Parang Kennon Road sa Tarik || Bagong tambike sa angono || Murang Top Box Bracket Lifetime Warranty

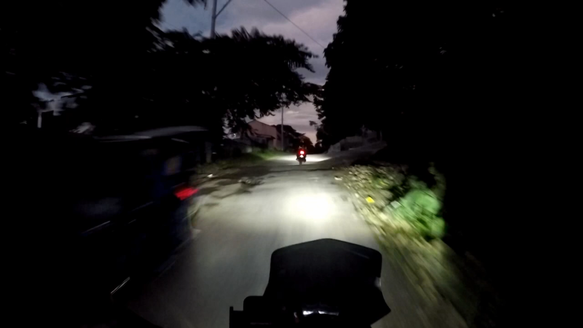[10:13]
Pupuntahan natin. Ah! Bawal kumurap. Matakit sa mata. na yung kalye eh. Ha? Hindi ko rin alam eh. Hindi ko alam.
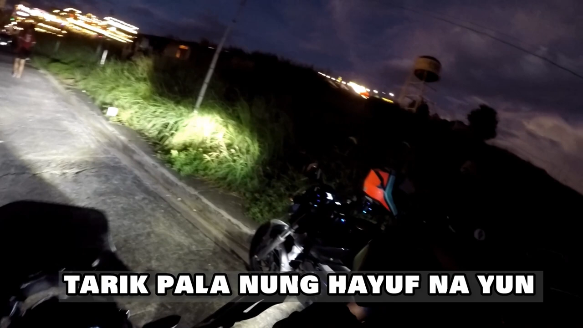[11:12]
Oo, may angkas ka pa, no? Ay, bababa. One way ba yun?
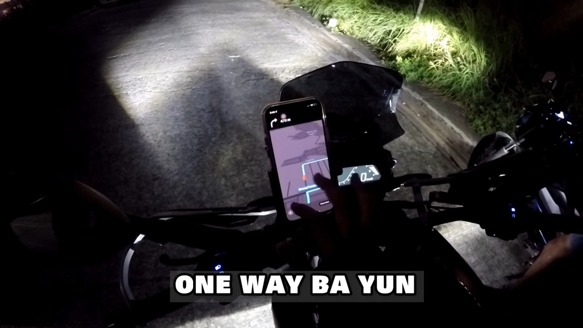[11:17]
Lagpas tayo. Ito, alam ko na.